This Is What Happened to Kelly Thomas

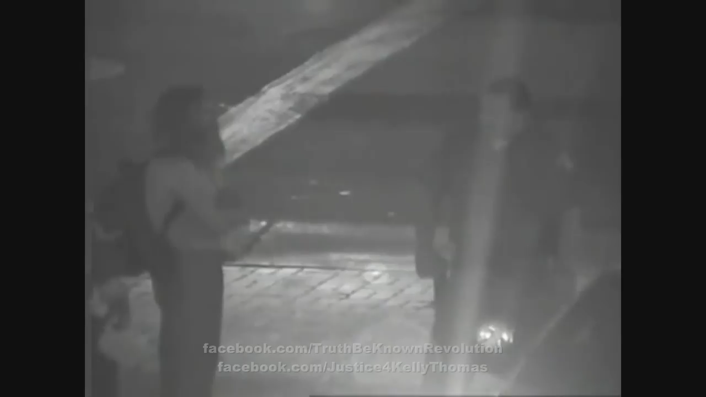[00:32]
Ramos knew Kelly Thomas from prior contacts as a homeless person who hung out in the area. He did not believe that Kelly Thomas posed him any risk.
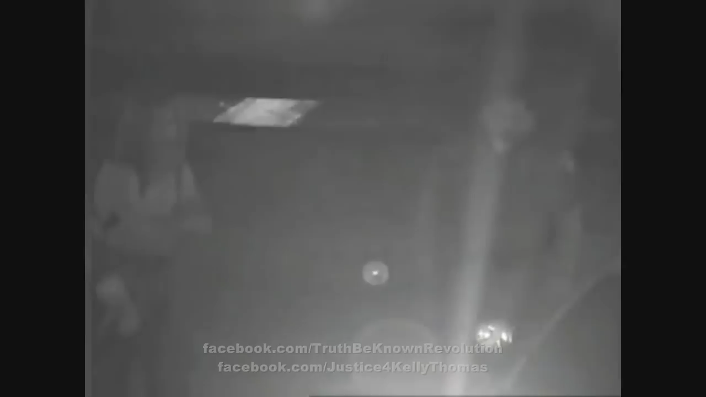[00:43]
It was obvious that Kelly Thomas had difficulty following Ramos' instructions.
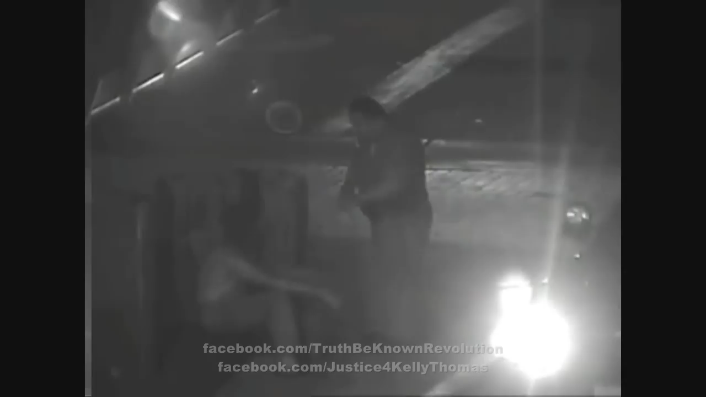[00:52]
His instructions were to sit with his legs outstretched with his hands on his knees. It would be obvious to any reasonable observer that Kelly Thomas had cognitive issues and that he had difficulty following Ramos' instructions.